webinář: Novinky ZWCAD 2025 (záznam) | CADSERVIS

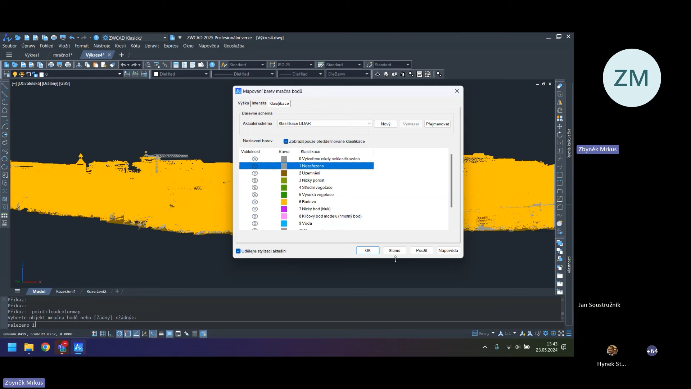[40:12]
A vidíte, že nám zůstala víceméně opravdu jenom budová zástavba jako taková. Takže tady tímto způsobem se s tím dá pracovat.